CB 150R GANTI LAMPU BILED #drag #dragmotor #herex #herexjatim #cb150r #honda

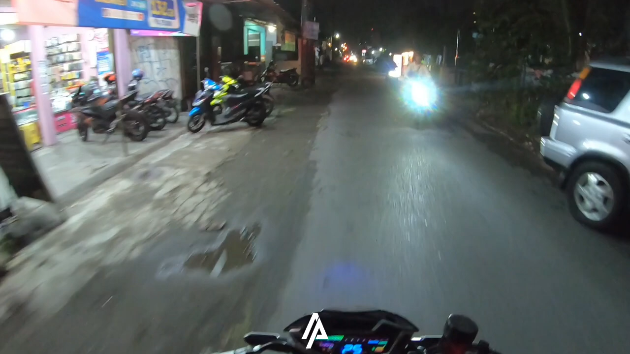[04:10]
Tadi guys, lah kok lampunya peteng, kok saya tak urup ke ya. Wah, nyokinya, ini jarak dekat, ini jarak jauh.
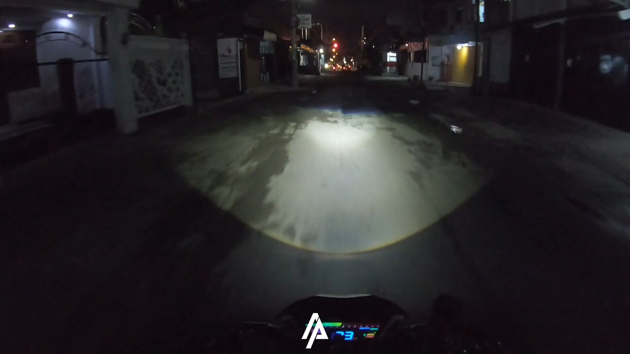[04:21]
Wah, kalau nggak peteng aja, gue nge-review. Nah, ini jarak jauh. Di jarak dekat, wes siap menerima info-infomu guys. Dalan-dalan peteng ready, wes Ayas rasa ngece ni meneh cuk iki. Wes tak ganti lampune, oh iki lampune ono-ono nih, saklar biru-biru nih, keren banget nih, penuh warna.
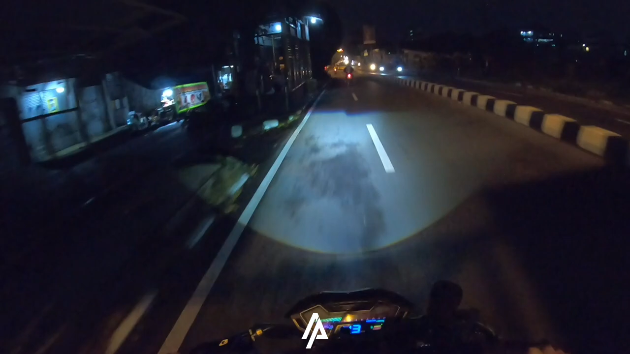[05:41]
Kene kan biasanya peteng. Wes. Sak jose cah padange wes woe padang to
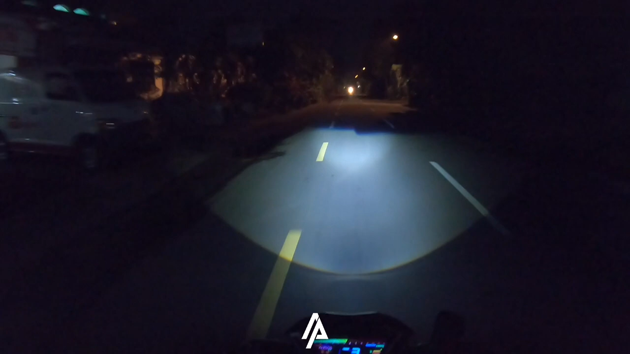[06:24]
Nah harga aslinya itu sekitaran 1 juta sampai 2 juta. Ini saya 2,75 inch. Ini saya 3 inch lebih padang meneh. Lu jembar meneh, lu gede meneh. Kui. Wes, padang ini guys penak omen.
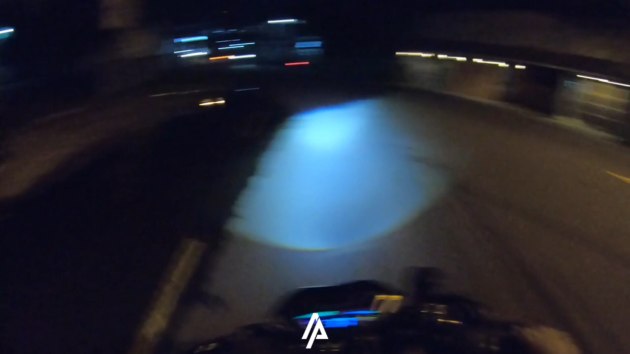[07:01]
Cara jauhnya agak beda nek Pak Idean kota nek ini rada ngelengkung ngono. Engko nek cedhak omahe kose sulis rada ngono ana peteng dadi iso tak anu. Pengen gawe video warna-warni ning kono ngono iki miring iki.
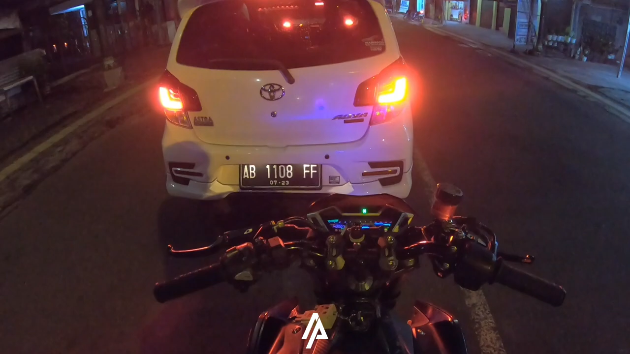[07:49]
Iki kondisine nek lampune biru ngene iki. Ketok to?